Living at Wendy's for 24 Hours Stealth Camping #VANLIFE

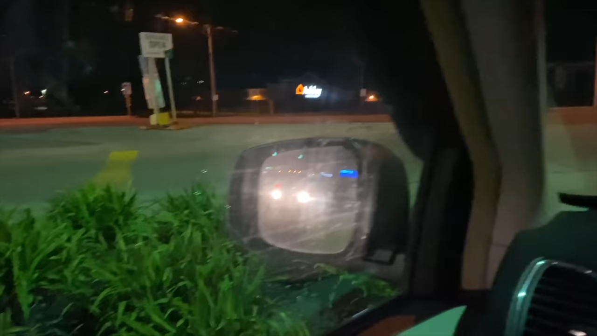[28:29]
this is the like on ramp to get going north on Yonge Street.